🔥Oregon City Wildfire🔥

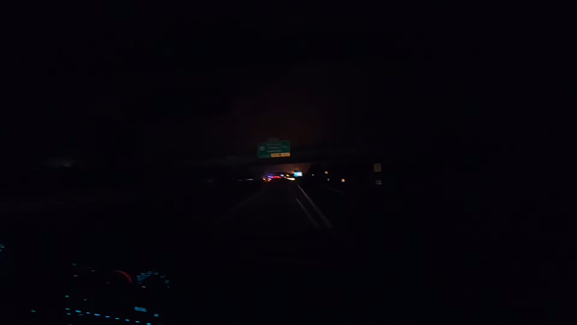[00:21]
Yeah, we're gonna get caught in a bunch of bad traffic, I bet. We could die. Oh! Building on fire there, buddy. Oh! Yo, this homeless person's like, I gotta get the fuck out. Oh, a bunch of people running down there. They're gonna get pictures? Do you want to do that?
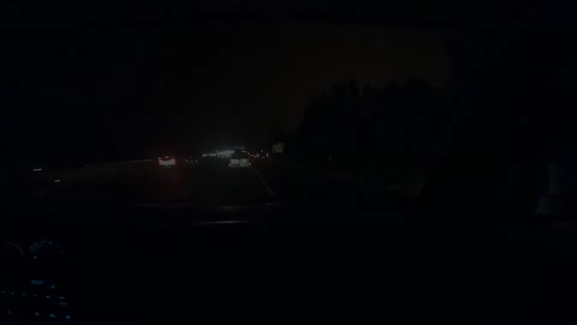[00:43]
Holy shit. Don't anybody get hit by a car. Alright, guys. We're at the fire.